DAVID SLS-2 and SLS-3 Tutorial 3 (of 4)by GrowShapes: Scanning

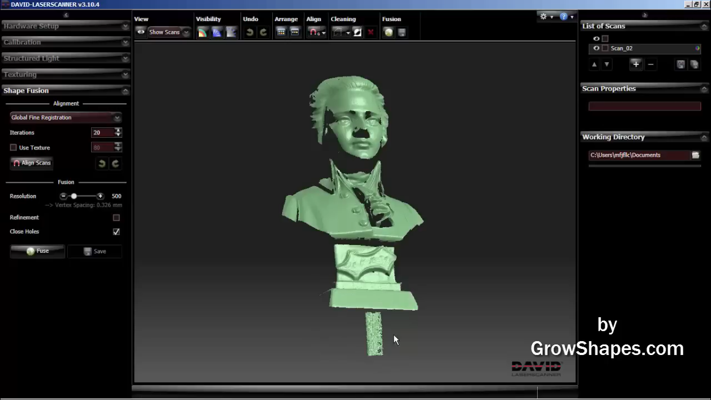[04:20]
I don't need to remove it yet because in my experience it will not affect auto alignment. If I picked up other extraneous scans in the background, it would affect auto alignment, so it would need to be cleaned out.
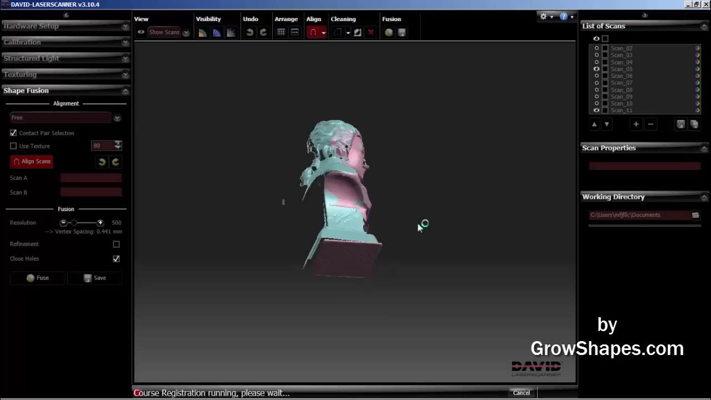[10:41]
Here the software will use the common features as a reference for alignment.
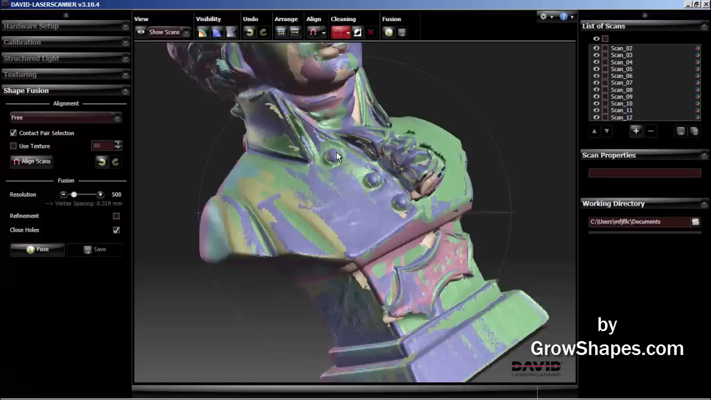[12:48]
I do see a small gap between the current scan and the previous scan.
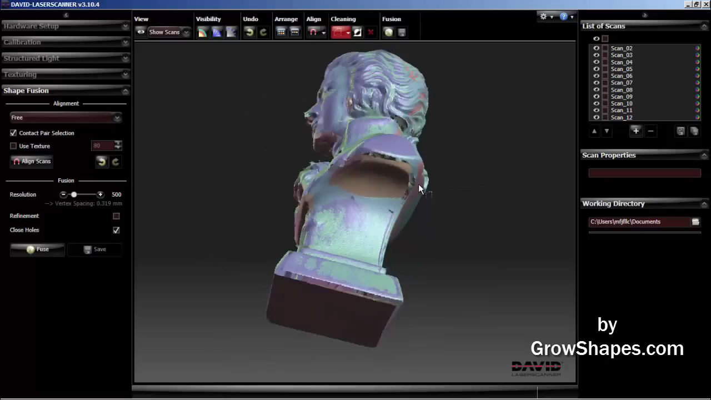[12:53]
Just to be safe, I'll go ahead and do a quick manual line like before.
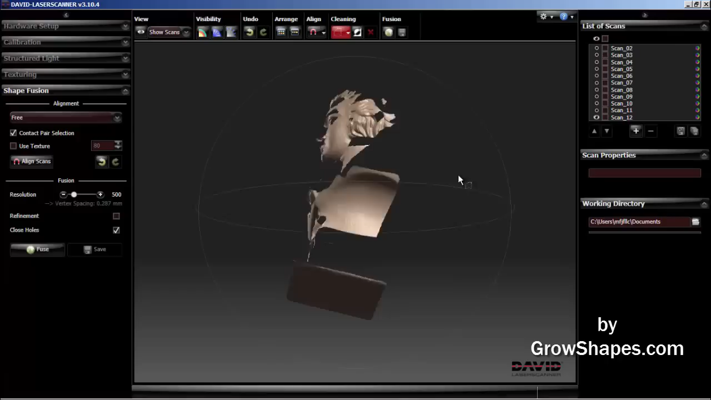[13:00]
Again, pick a feature on the unaligned scan first. Then select the same feature on the other align scan.